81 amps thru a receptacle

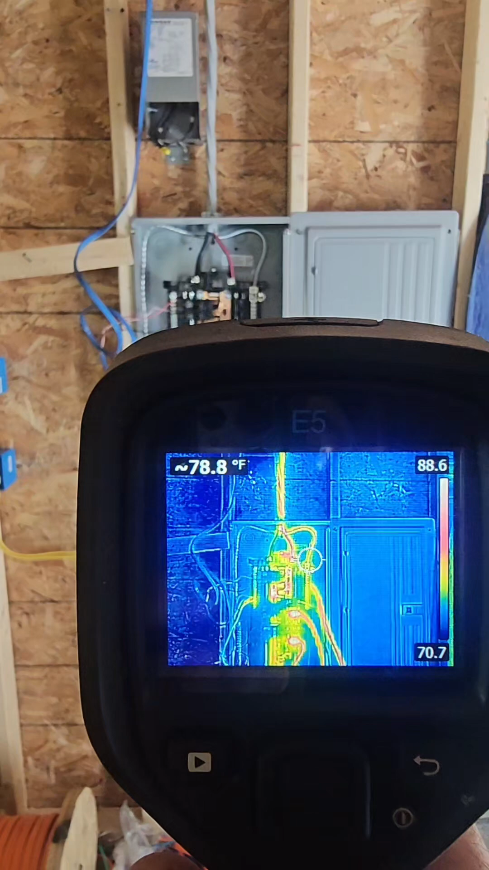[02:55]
On screen: spot 78.8°F
Thermal imaging of the panel I'm feeding the experiment from.
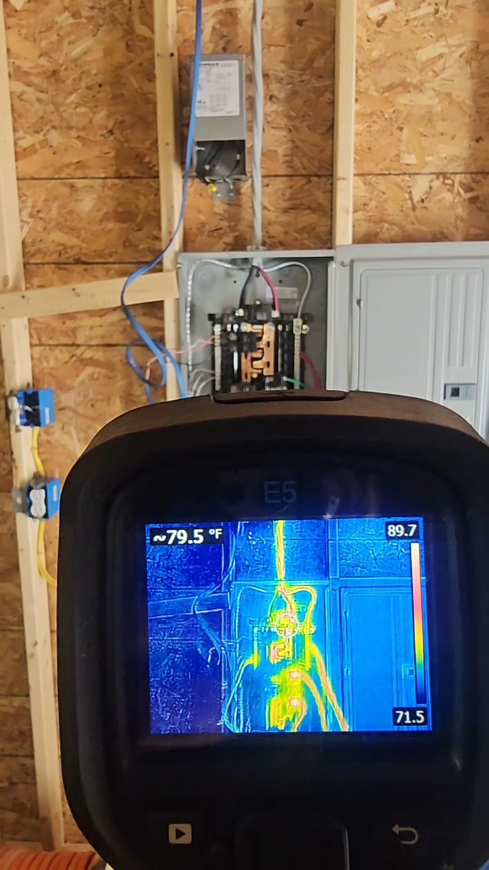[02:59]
On screen: spot 79.5°F
It looks like a lot of red. But if you notice, it's only 75 degrees and 90 degrees.
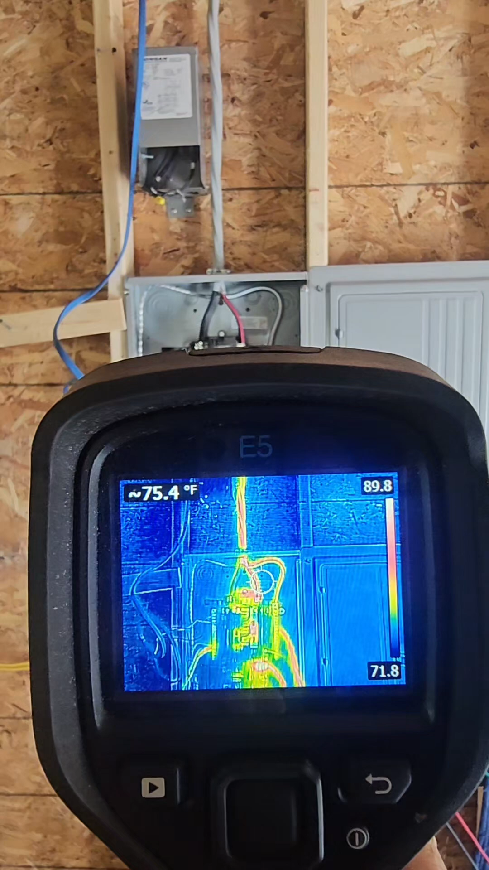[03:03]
On screen: spot 75.4°F
Red doesn't always mean the same thing.
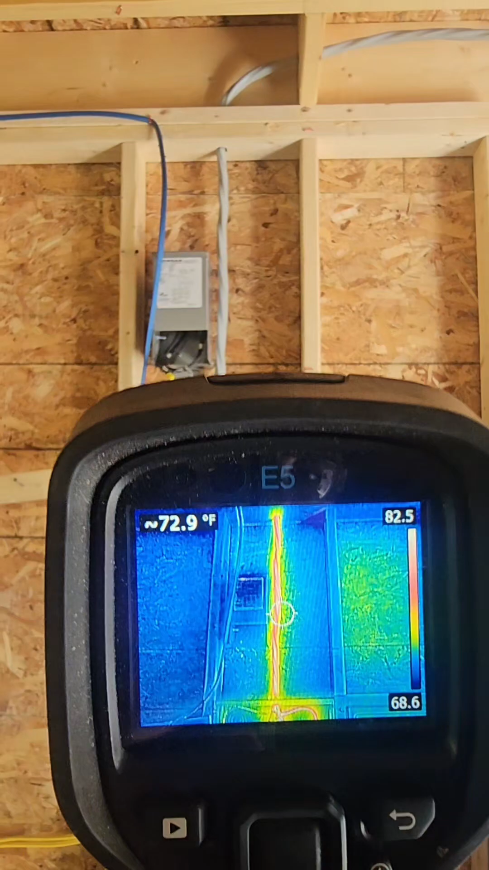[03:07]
On screen: spot 72.9°F
Red just means the hottest you're seeing. So if you look at the temperature scale on the right.
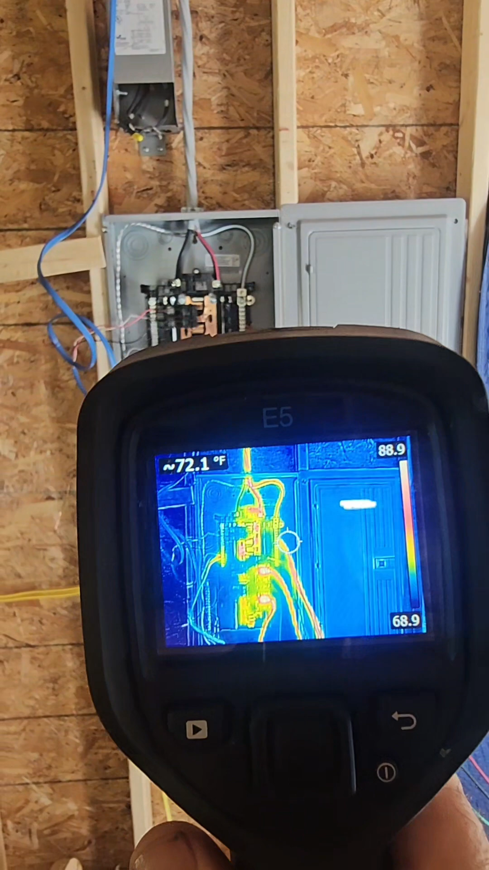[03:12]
On screen: spot 72.1°F
It's one thing I don't like about these. They're a little deceiving. You see red and you think you're cooking stuff. That just means that's where the hot spots are.